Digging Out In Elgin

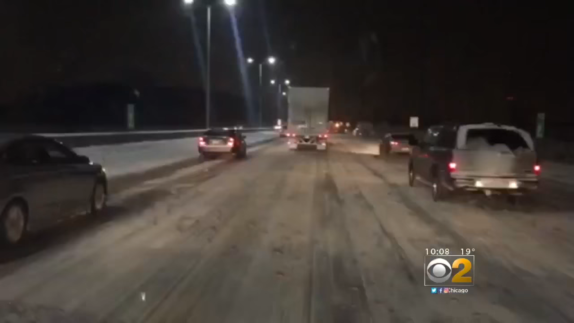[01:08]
WE LEFT MARINGO AND HEADED EAST ON I-90. THE SNOW WAS HEAVY AND STICKING TO THE ROADS.